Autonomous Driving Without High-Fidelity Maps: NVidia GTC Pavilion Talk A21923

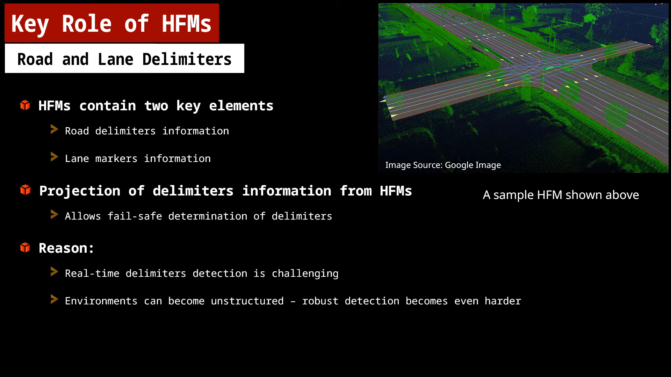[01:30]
This is useful as delimiters detection is very hard and unstructured environments make it even harder. This is the key reason why global accurate positioning and projection model is used for autonomous driving.
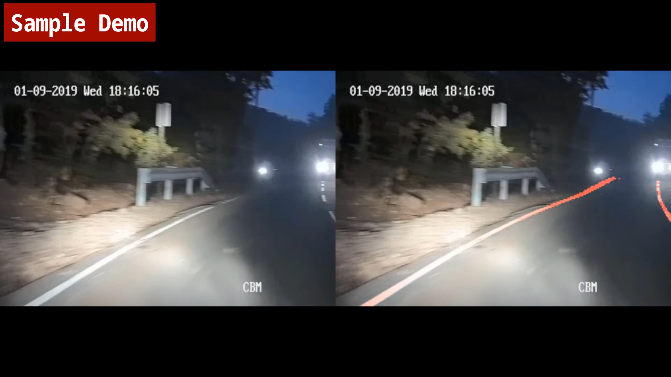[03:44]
Here's a sample demo of our algorithm working at night on our autonomous vehicle. It can be noted that even when the lane markers and road boundaries are not clearly visible, our algorithm is able to generate them where they ideally should have been.